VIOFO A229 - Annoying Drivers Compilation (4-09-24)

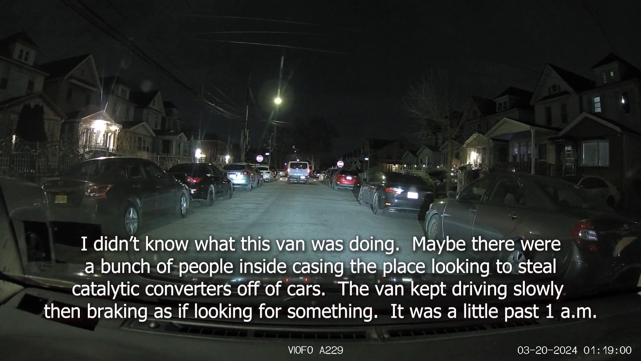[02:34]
Again, I gotta be very cautious here because, who knows, it could be an ambush. I see a weird van.
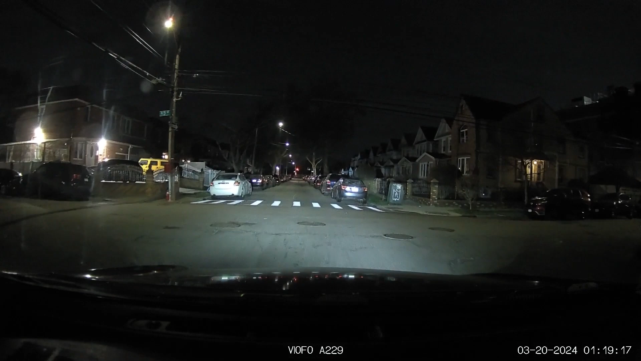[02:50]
You guys see they're doing deliveries, which I don't know. Something else is going on.
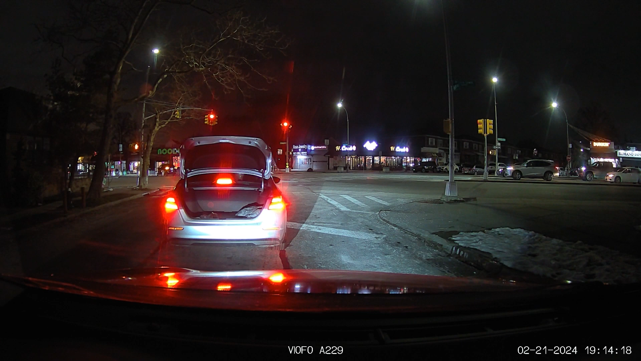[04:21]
Your trunk is open. Your trunk is open. Your trunk is open. Alright. Never mind. Someone will tell you, I guess.
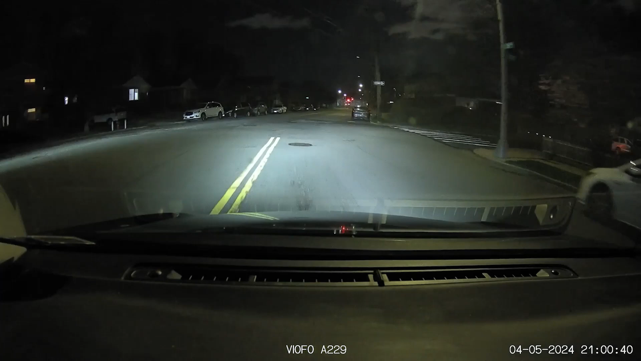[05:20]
What an a**hole. What an absolute a**hole. Blowing through stop signs because it's a BMW.
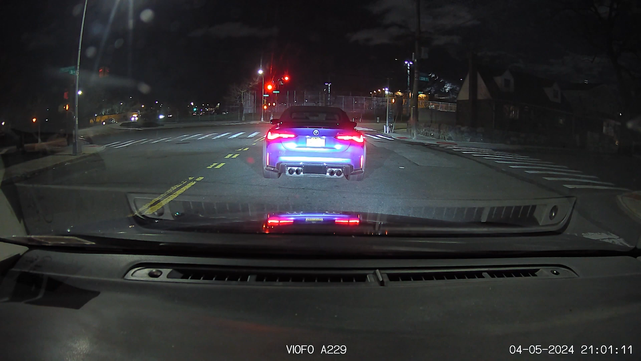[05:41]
And just because, people think just because they have money, they can do whatever they want. Yeah, go right ahead. Speed off. Go ahead. Go ahead. Speed away.